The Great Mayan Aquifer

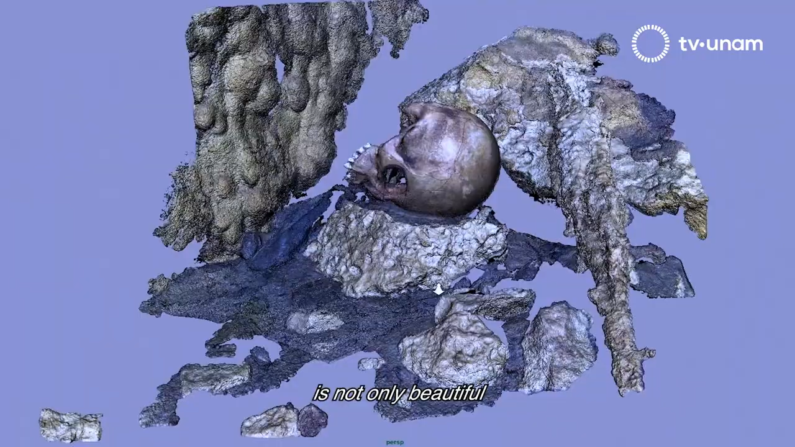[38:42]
Un modelo de tercera dimensión no solamente es bello, no solamente tienes un artefacto o un conjunto de artefactos o un contexto con una precisión increíble de